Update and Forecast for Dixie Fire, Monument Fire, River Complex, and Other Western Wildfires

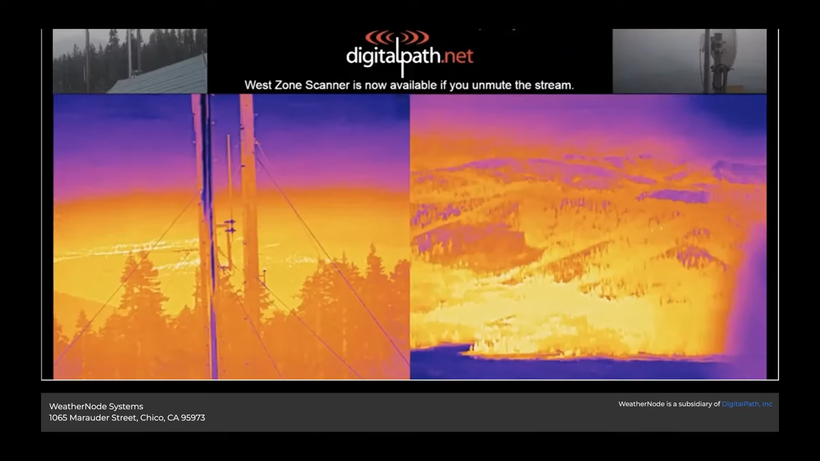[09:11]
And one other thing we can do to actually see some of this activity looks,
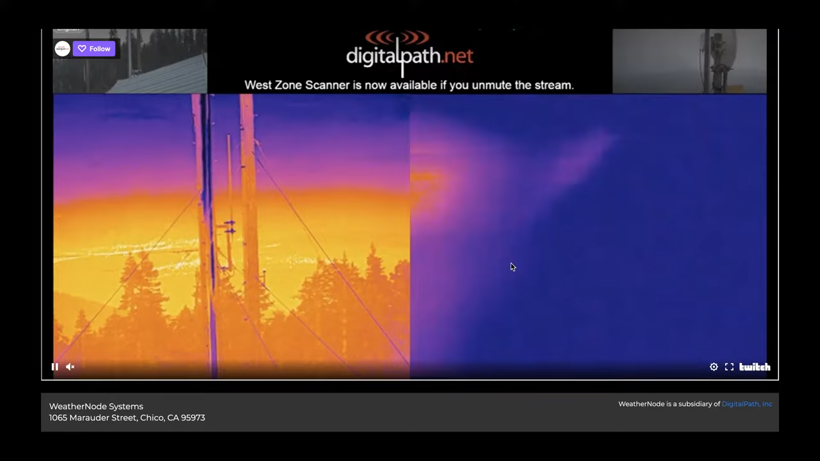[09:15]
we'll wait for it to spin around here because I was looking at this camera earlier and you can actually see some of the activity,
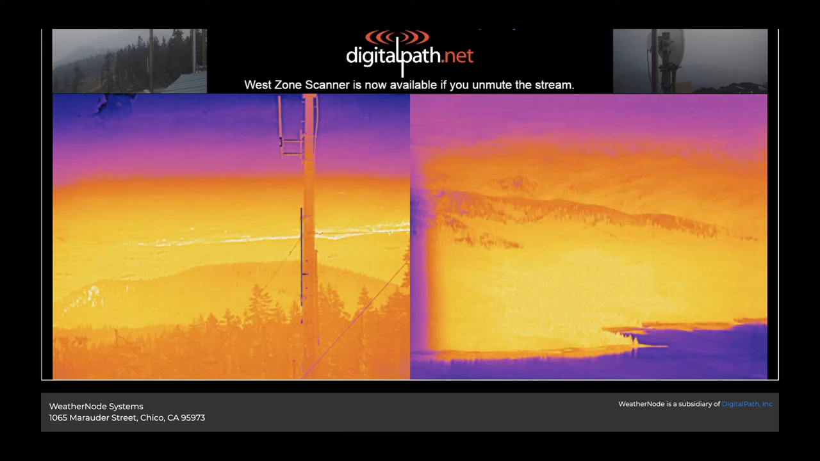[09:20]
but this is more,
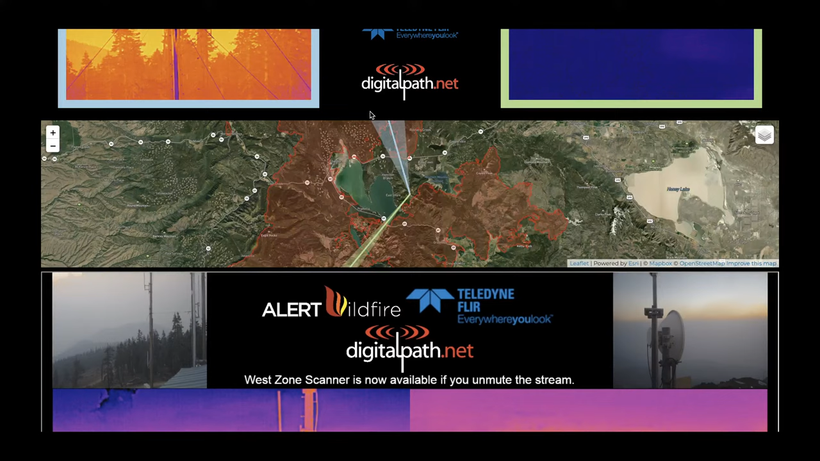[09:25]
it's usually more pointed in this direction where we see the areas up above like the Westwood type area or the Chester type area. But we'll see if it spins around, if we can start to see some of that activity that's happening on the northeastern section of the fire.
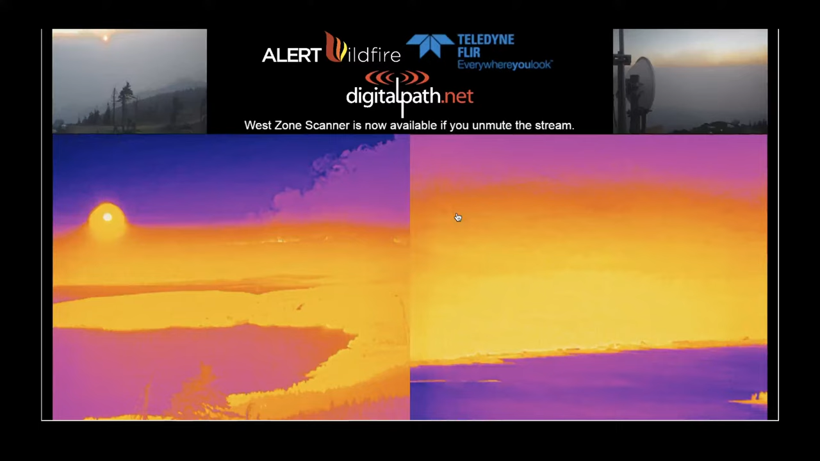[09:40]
So the spot fire outside Janesville on Thompson Peak blew up tonight and scanner reporting the fire fire is now over the ridge and heading down to Janesville.
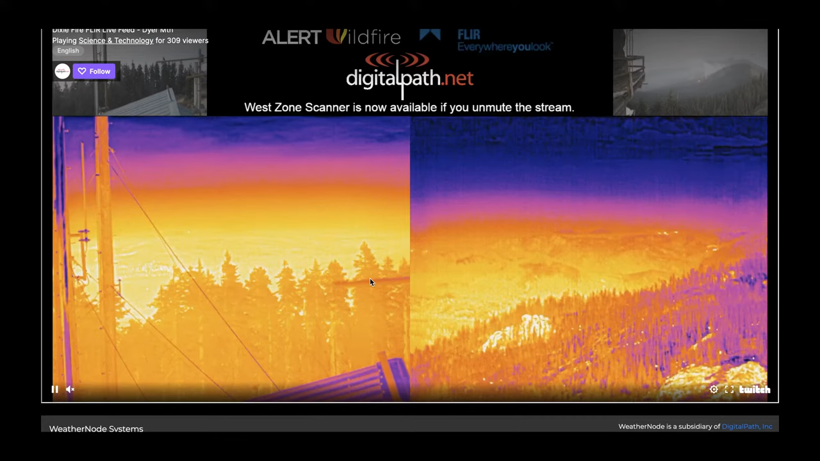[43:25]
if we can see any of that activity on this camera. Certainly hope that's not all fire down there. Looks like it's bright, but doesn't look like it's moving at this point. Possibly a plume off in the distance right there. Looks like that. If we zoom in, looks like that's some activity right there.
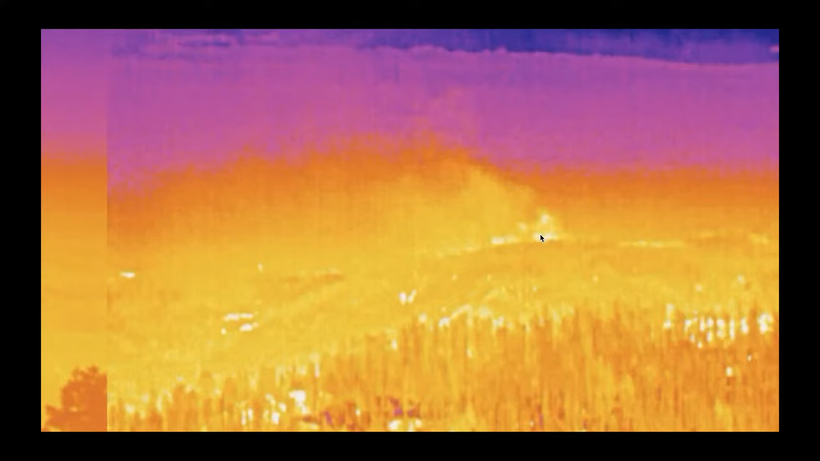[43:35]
Then we can also try to see what this camera is pointed at.
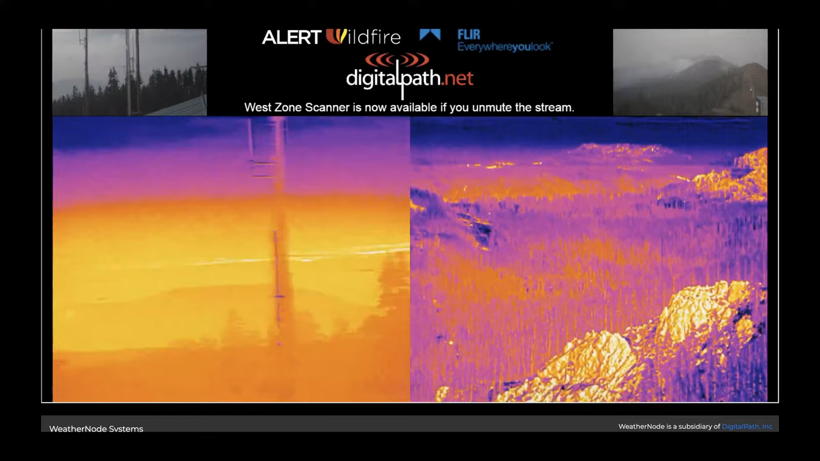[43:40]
Oh, interesting.
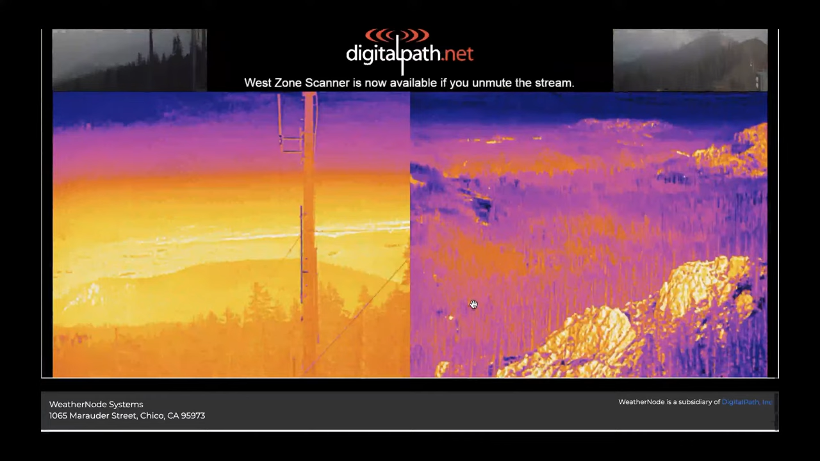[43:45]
So, looks like it was trying to scan through the northeastern side of this fire.
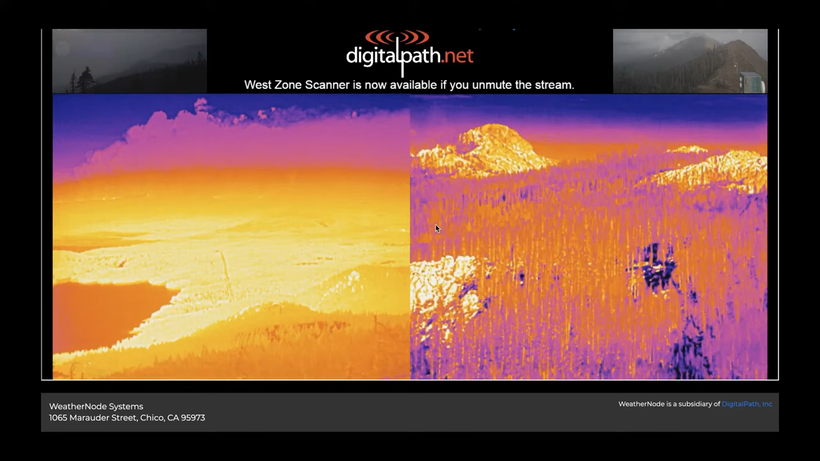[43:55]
That might be a plume up there. I think the better place to get information or actual footage is from Alert Wildfire.
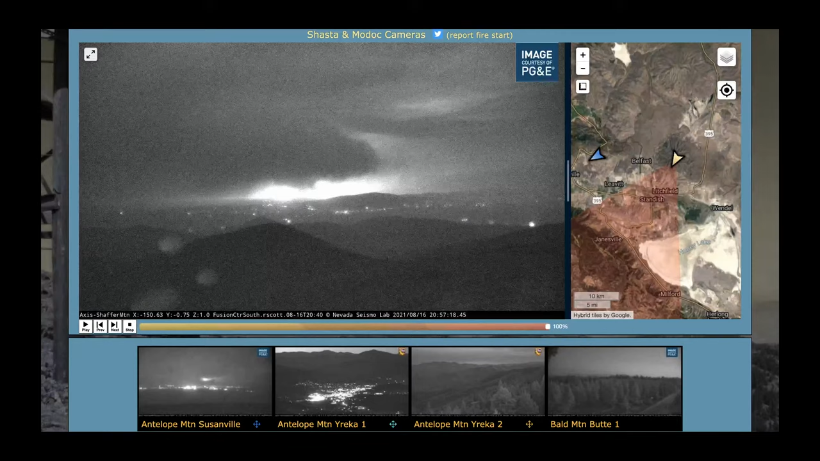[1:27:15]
when we're looking at the alert wildfire camera earlier there were some oh wow we're gonna have to look at beck work beckworth peak and butt lake in a second here
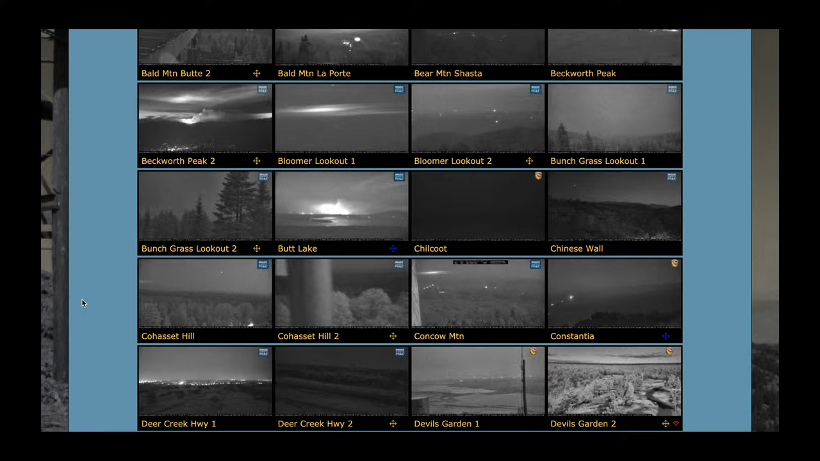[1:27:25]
and take another look at the dire mountain camera Indian ridge camera
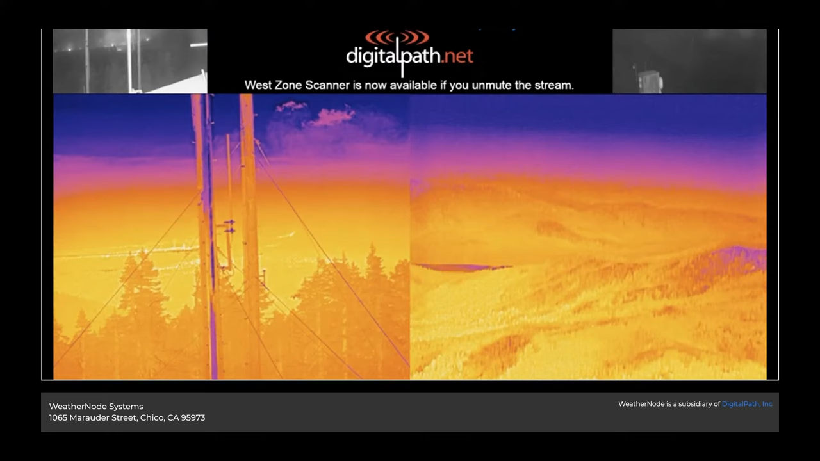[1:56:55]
see that one's not showing too much right now but we were seeing it on alert wildfire this is the indian ridge camera if we want to see where that camera is
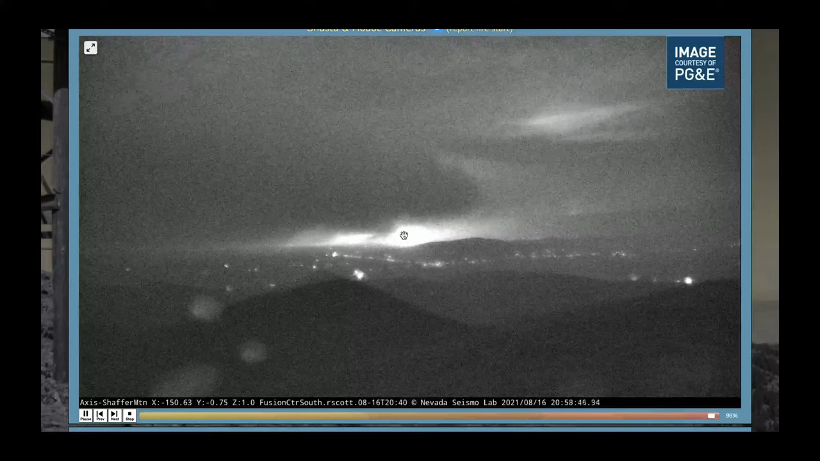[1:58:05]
so certainly not what we want to be seeing right now when it comes to our wildfires again just to remind you what we're looking at right there appears to be this spot
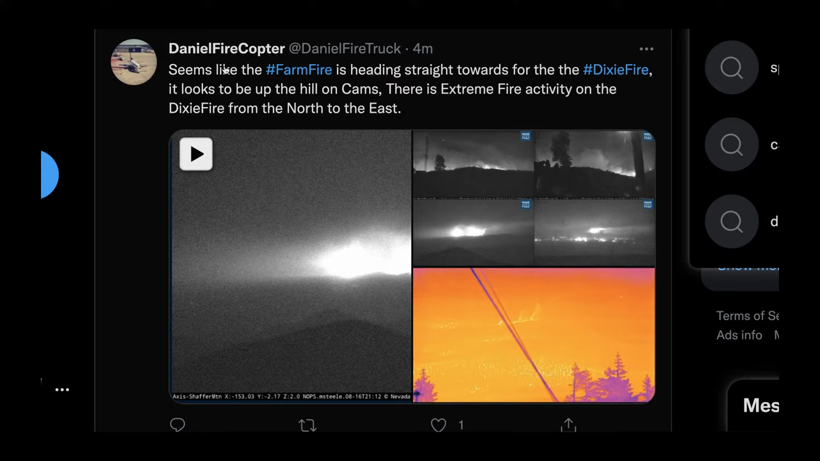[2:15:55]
mentioning this exact tweet in the live chat so you can see seems like the farm fire is heading straight toward straight towards for the dixie fire it looks to be up the hill on cams there is extreme fire activity on the dixie fire from the north to the east that's basically what we've been talking about throughout the course of this video zoom
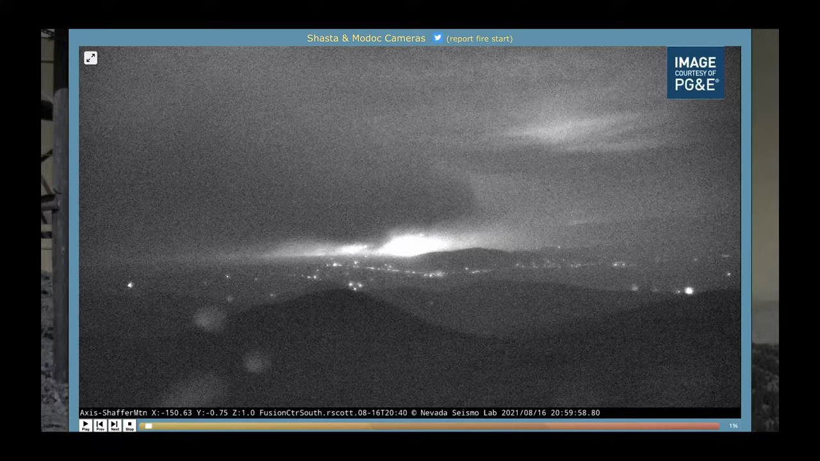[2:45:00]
we update this it looks like that hot spot right there on the western area of honey lake and every